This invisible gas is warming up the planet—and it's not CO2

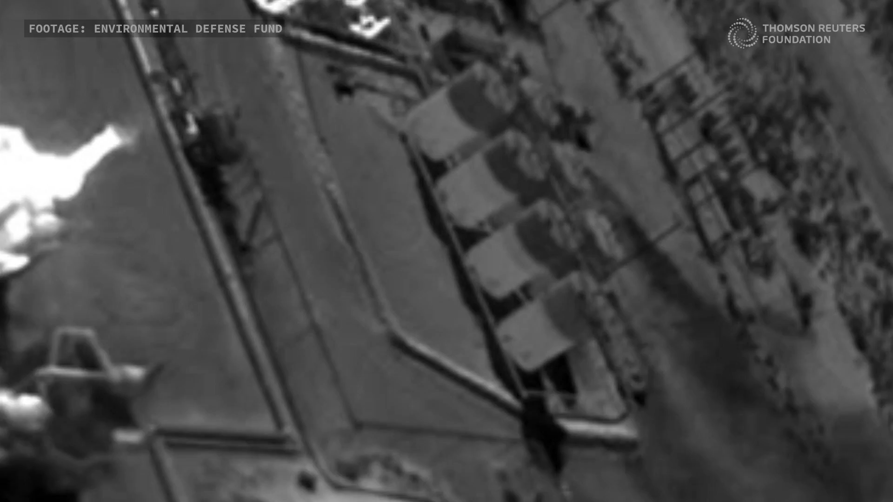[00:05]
This infrared footage shows natural gas escaping from fossil fuel sites in the southern United States. Leaks like these are odorless and invisible to the naked eye, and they're heating up the planet.
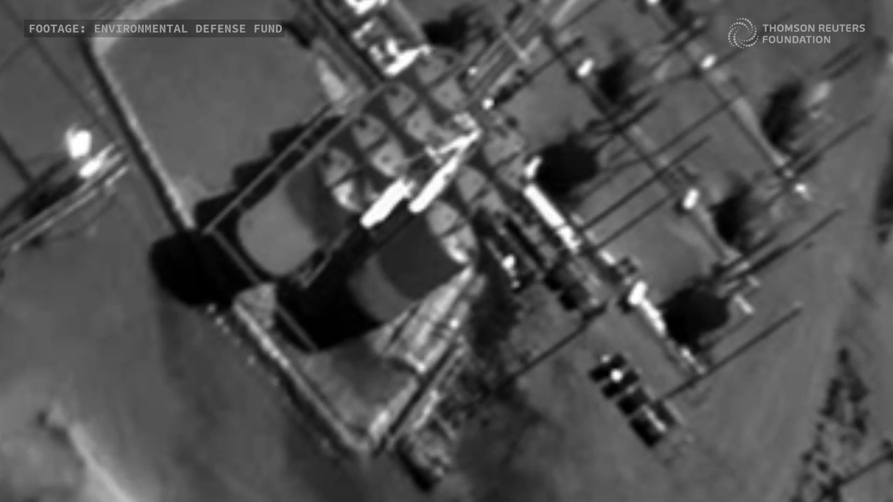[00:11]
That's because natural gas is made up mostly of methane,